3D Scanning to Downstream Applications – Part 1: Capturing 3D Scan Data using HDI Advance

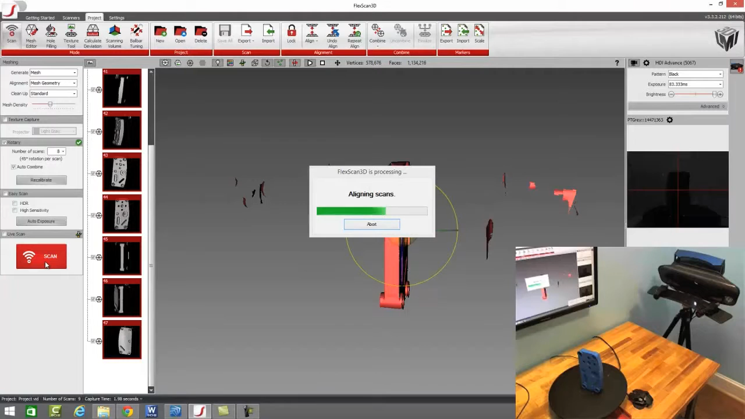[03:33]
Uh, we've done scans of cars with the HDI Advanced and we've also scanned the ends of a syringe with the HDI Advanced. So it's a very versatile scanning system. Now its brother is the HDI 100 line, which I'll grab and show here.
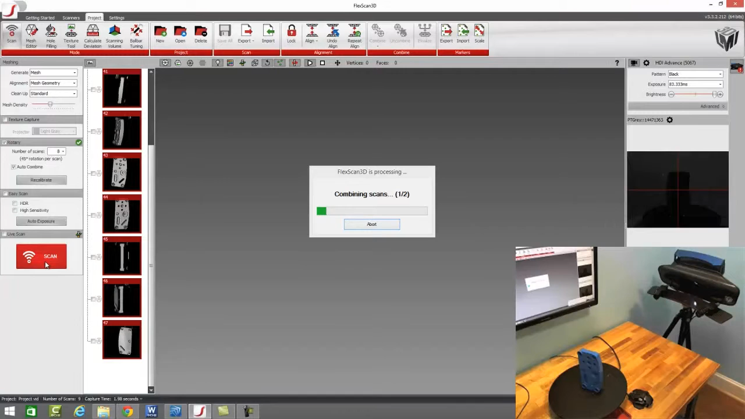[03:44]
This is a HDI 120, which we also have the HDI 109 that's smaller. And the difference between an HDI 100 series scanner and an HDI Advanced, uh, the only difference is this is a DSLR or this is a point and shoot. It's set up for a specific volume.
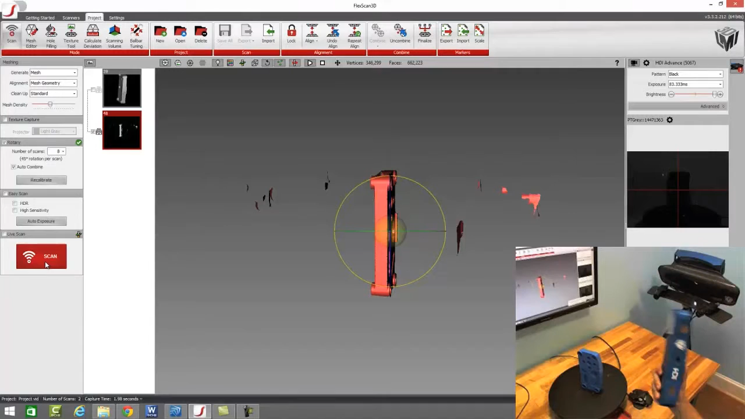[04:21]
It's great for industrial applications or if you need portability on your scanners or you just have a smaller scanning volume that you're looking to capture. This is also a really great tool and we'll do another video specifically on the HDI 100 series line. These are great scanners as well. One thing that I did was intentionally left in some noise. Uh, we have a cut, cut plane set up for the system. However, I wanted to leave a little bit of an excess, a little bit of excess data in this scan in
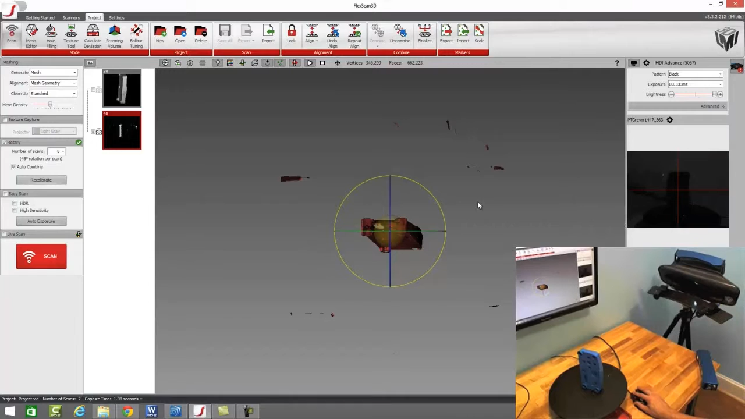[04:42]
order to show how quick and easy it is to get rid of unwanted data if necessary.
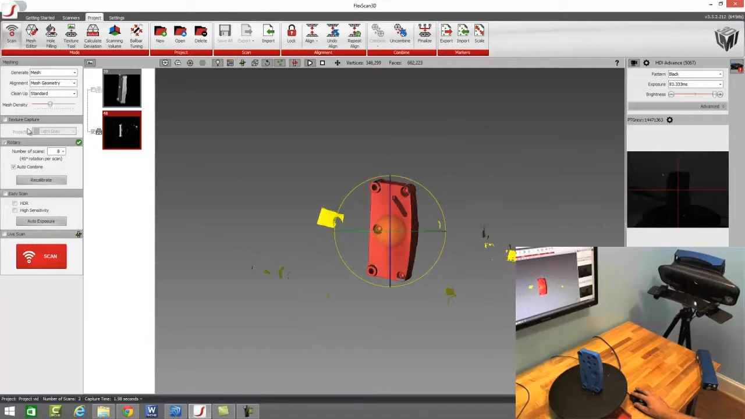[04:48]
So we're just going to highlight that and then delete it and now we're left with just our file.
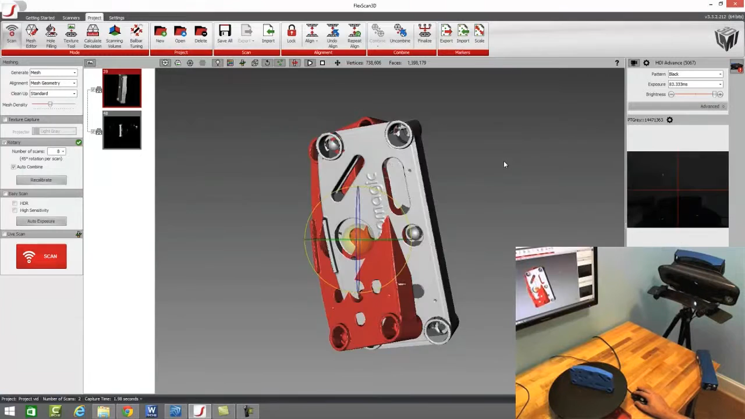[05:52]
We had to pick different points and try and find references to align the two files together.
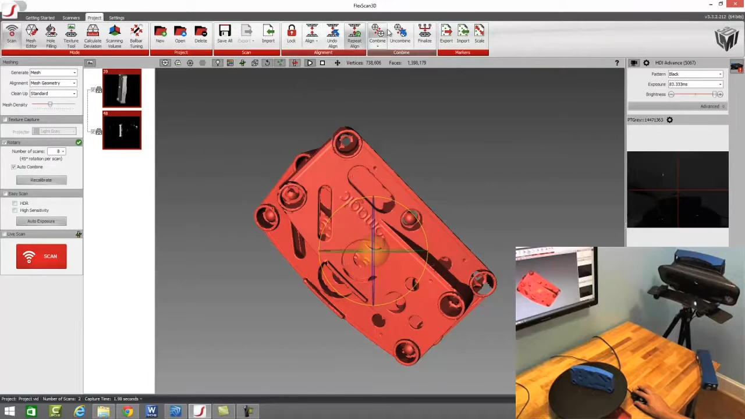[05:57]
Uh, however, in FlexScan, we've made that process extremely easy. We just grabbed the two files, press align,
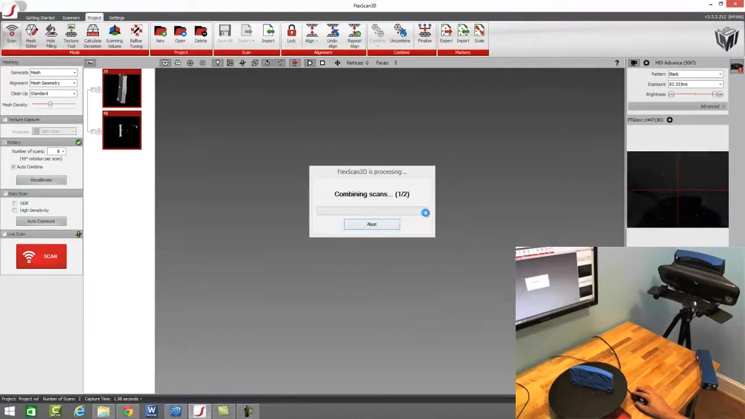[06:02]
and then it automatically aligns and combines those models for us. So, very quick, very simple to build out one solid 3D model of our parts.
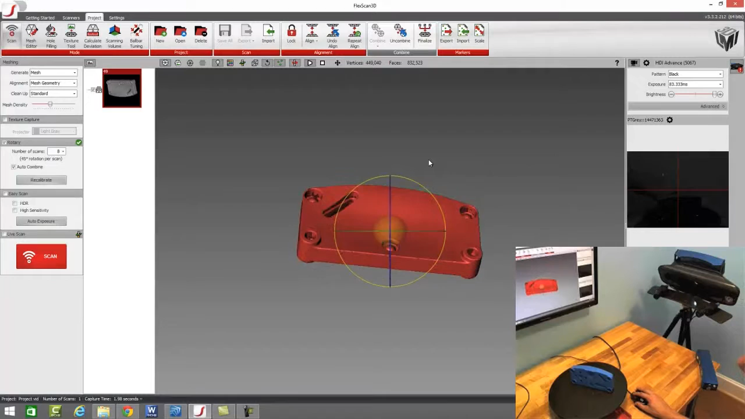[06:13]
And that's one of the biggest things about FlexScan is we try to make this software extremely user-friendly,
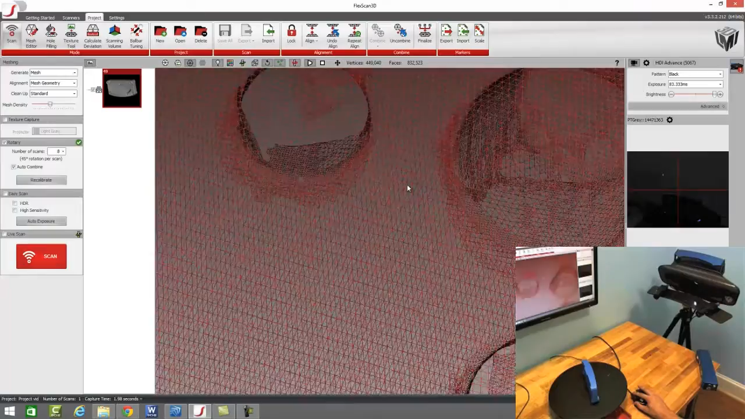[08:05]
So, if we come in here and we look around, we can see all these triangles that make up our file.
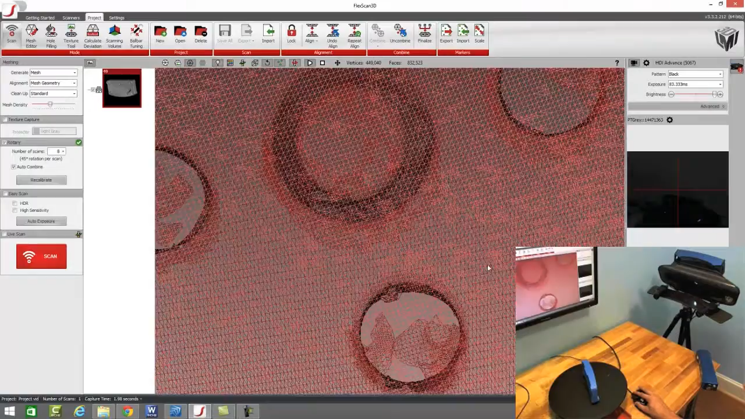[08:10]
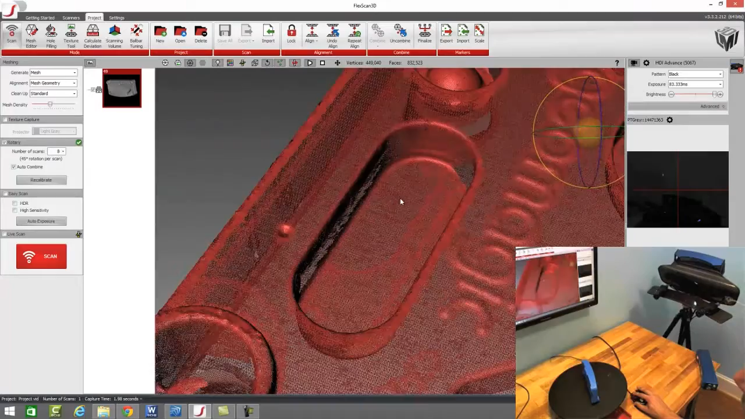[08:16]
Now, if you notice, there looks to be these weird, these strange marks around some of these triangles.
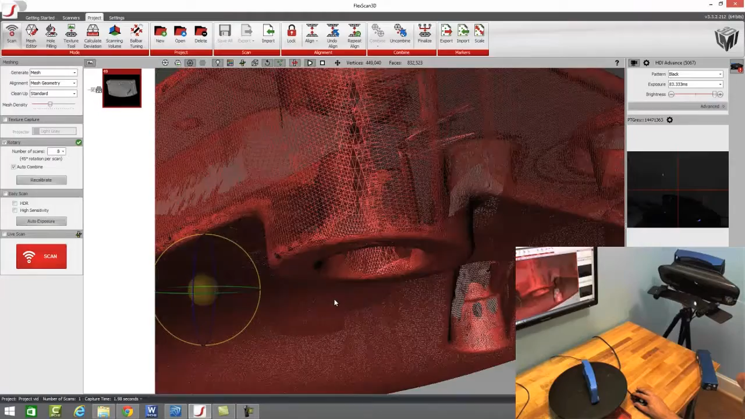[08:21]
And what those are, are stitching patterns. So, we can see a couple right in this area.
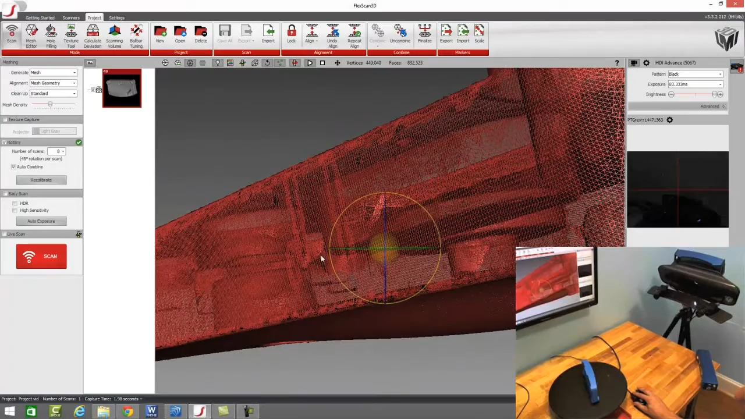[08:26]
If we scroll over into this area, we can see a couple of various stitching patterns or stitching points on our file. What those stitching points are, are where we found two different scans, because if you noticed, we rotated this part around and scanned it eight times for this particular piece. And once that's been done, we went ahead and took all those scans,
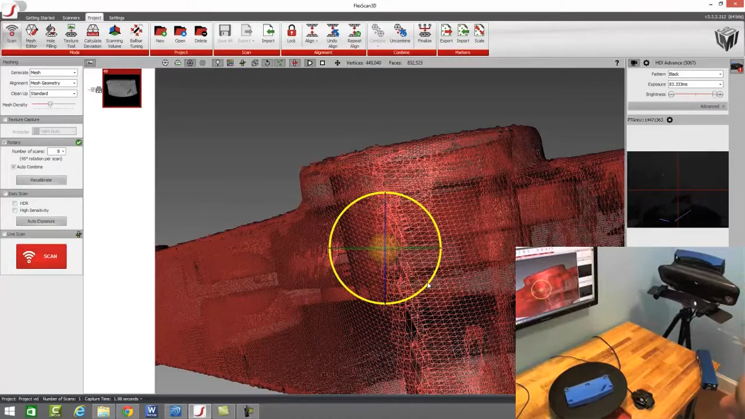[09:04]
combine them, and then turn them into one model, right? Well, in that combined process, because we took eight shots, we have a lot of overlapping data from one file to the next.
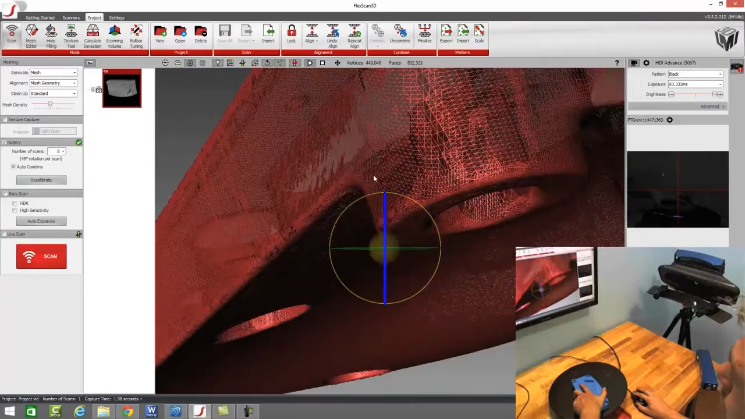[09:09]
So, we need to be able to quickly come in here and identify what the best data is. And inside of FlexScan, we have certain algorithms that will look for the most ideal scan data set based upon the relationship from the scanner to the model. And we will only retain that data, and then delete off any other data files inside of the system.
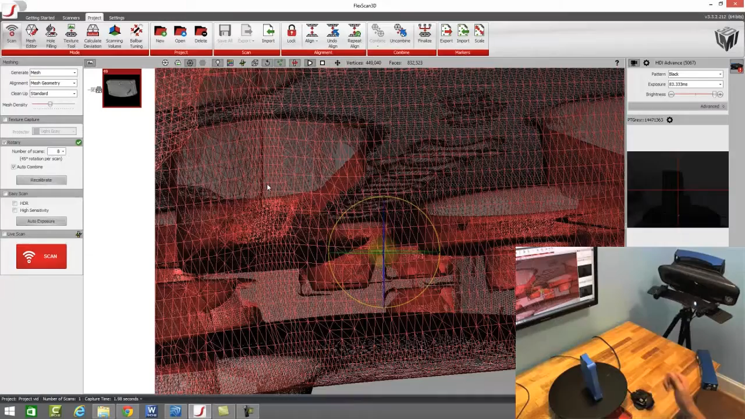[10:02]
Again, this is just another piece of technology that we put into the system to make it easier for the user. You don't have to come in and play with a bunch of different controls. You just press scan, and you pull that scan file out.
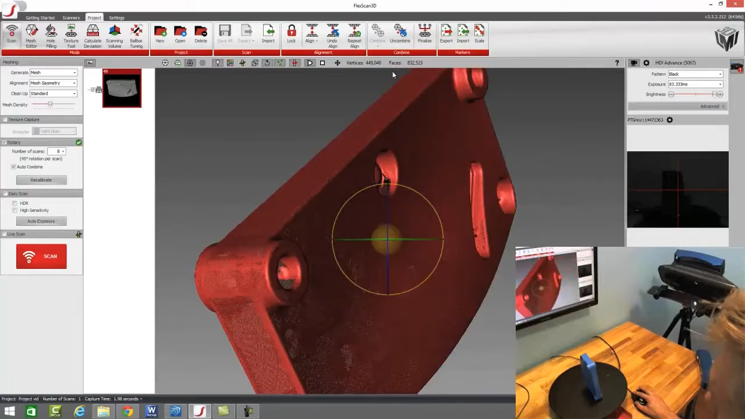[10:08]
So, here's the type of data set that we're left with. We can see we've got a nice clean file here that we can work with. If we needed to do some additional work to these parts, we do have hole filling tools inside of FlexScan, and we also have our calculate deviation tool, which is great for doing some basic inspection on our parts. We're going to cover all those tools here in an advanced FlexScan video that will be coming up in this series.